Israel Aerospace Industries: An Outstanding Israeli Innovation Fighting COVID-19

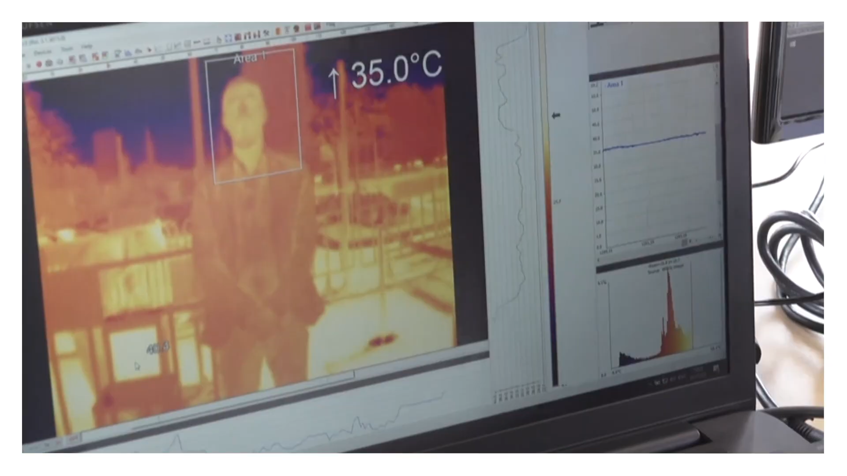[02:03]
This non-contact vital screening system utilizes a radar system we migrated from protective defense.
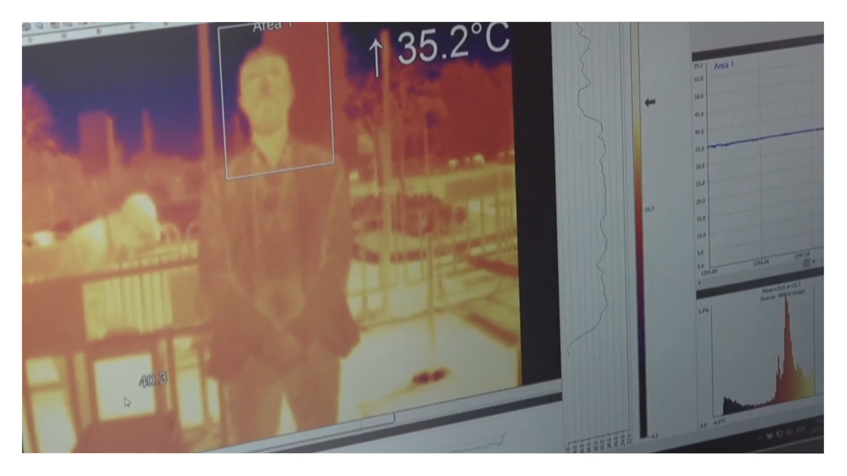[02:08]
Adopted for COVID-19, in collaboration with Directorate of Defense R&D together with the Technion Tamar system,